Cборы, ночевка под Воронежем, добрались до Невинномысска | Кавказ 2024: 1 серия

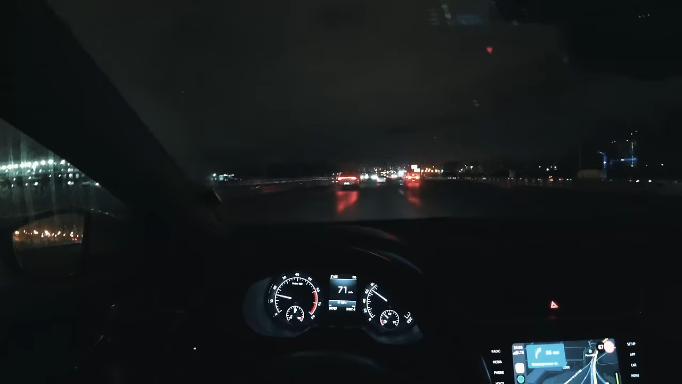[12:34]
дорогой я делюсь новостями сейчас каширское шоссе плавно перетечет в платку и все у нас будет ровная быстрая дорога с постоянными кпп шками но меня это не беспокоит потому что у меня есть транспондер а катюшка начала есть
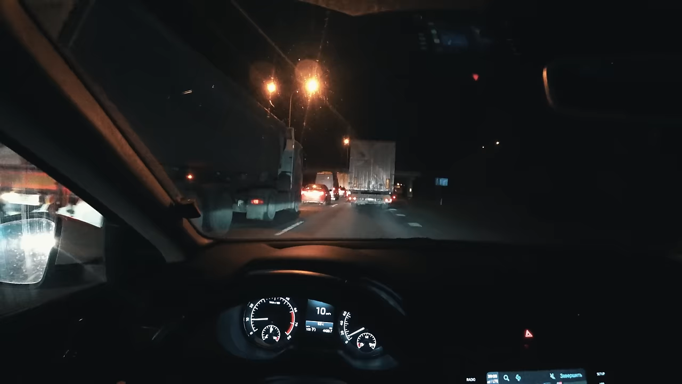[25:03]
снова стоим в пробке перед камень с шахтинском это какая-то вечная ролевуха и проблема я уверен что там опять чинит мост